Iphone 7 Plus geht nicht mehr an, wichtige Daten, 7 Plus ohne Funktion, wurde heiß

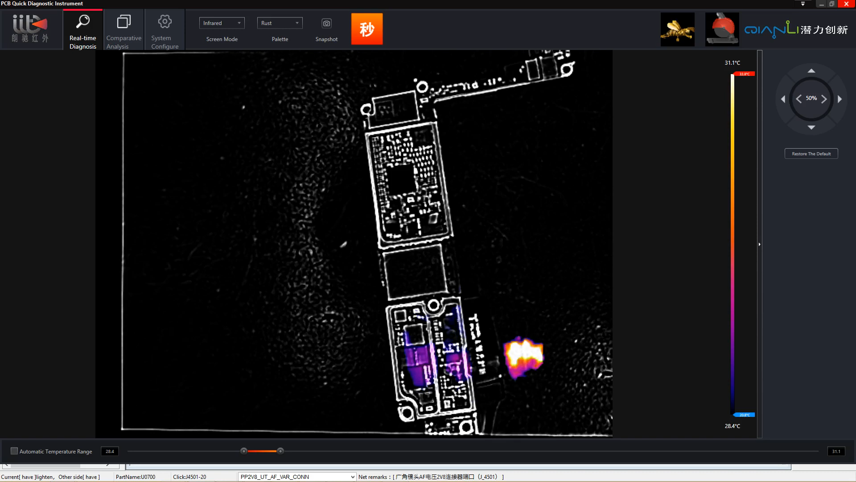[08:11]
So, hier unten haben wir jetzt noch nichts. Das kommt von dem Real-Bilder einfach. So, da ist es schon. Schaut es mal her. Da oben links.
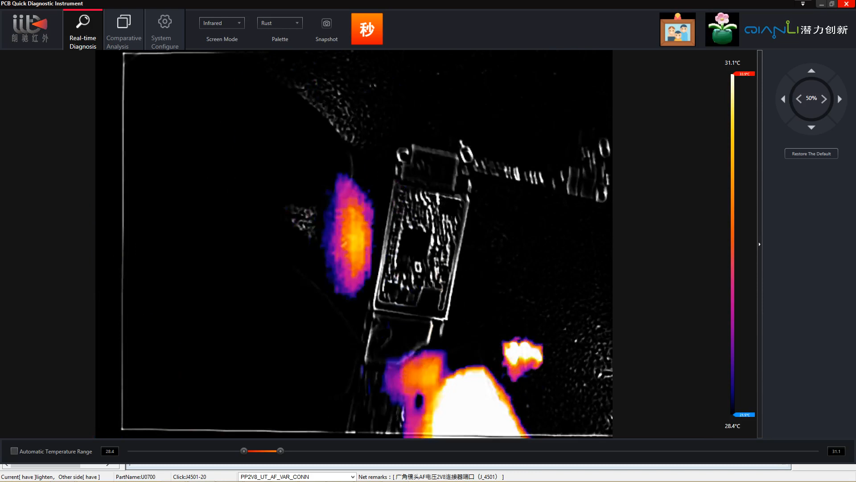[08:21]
Da am Baseband Power Management, da ist es hier so, wie ich gesagt habe. Jetzt können wir noch schnell schauen, ob wir es so sehen.